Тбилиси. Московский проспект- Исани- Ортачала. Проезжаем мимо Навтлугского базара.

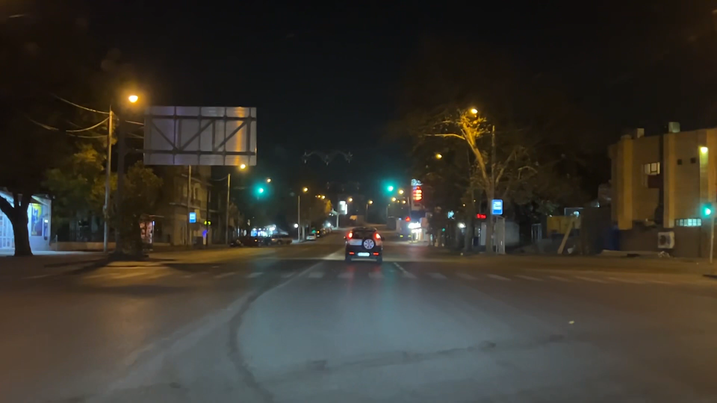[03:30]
вот сейчас мы переедем через эти мосты великие где вот этот элеватор
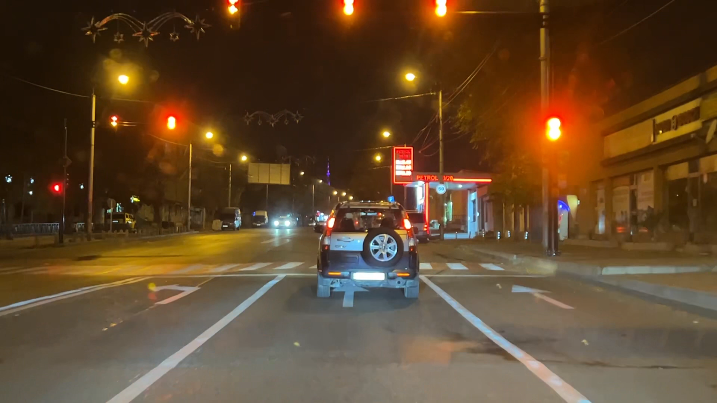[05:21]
сейчас научились афганит по себе с этой стороны вот нормальный вот а нельзя было с той стороны обогнать
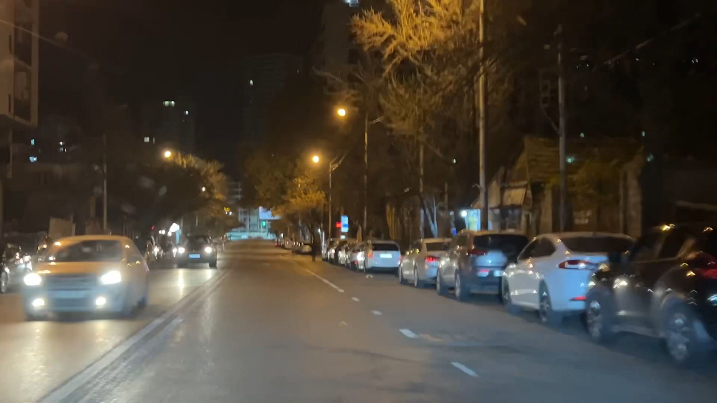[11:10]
спокойно можно ездить без пробок без заторов транспорта прекрасно на себя чувствуешь пути входит на это у тебя очень много времени с поездки мимо автовокзала
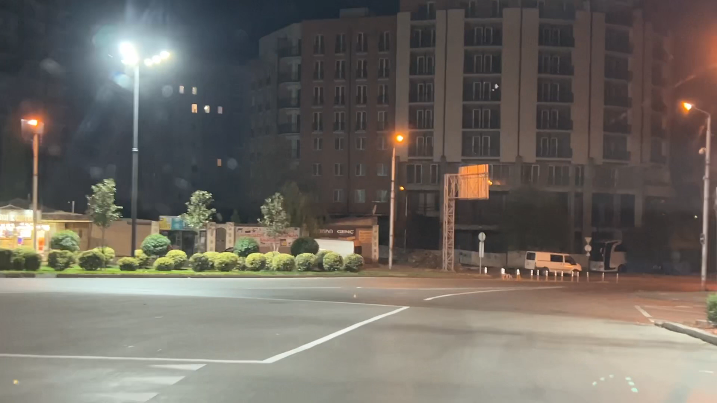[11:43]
но какие-то у меня видео действительно длинные там получились я вот помню вот